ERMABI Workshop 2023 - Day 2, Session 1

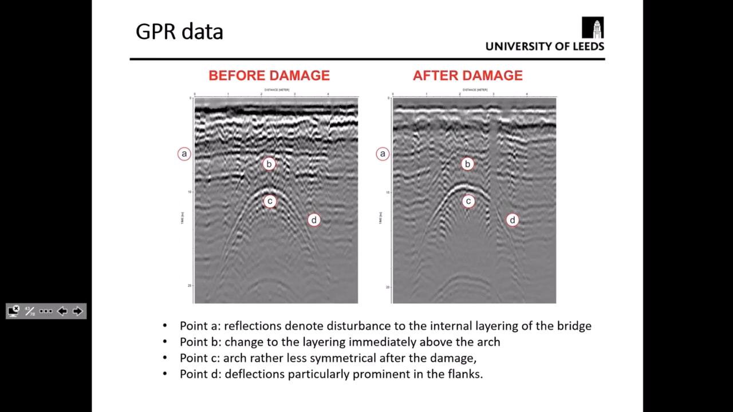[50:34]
as well as the symmetry of the arch at point C is changing and the significant deformation as you can see at these brands here. So the left is before and one of the right is after damage. So in this slide I'm summarising some of the results.